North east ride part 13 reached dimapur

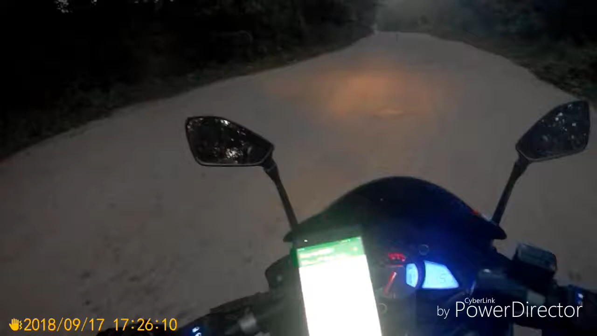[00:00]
नागलेंड के रोड एक्चली बहुत ही खराब है इसलिए जिपीएस में 31 किलोमीटर को 1 आवार 17 मिनिट दिखा रहा है रोड बहुत ही खराब है बोस अपना हालत तो खराब है इतना राइडिंग में मुझे नहीं लगा था तकलिप जितना यह 30 किलोमीटर 40 किलोमीटर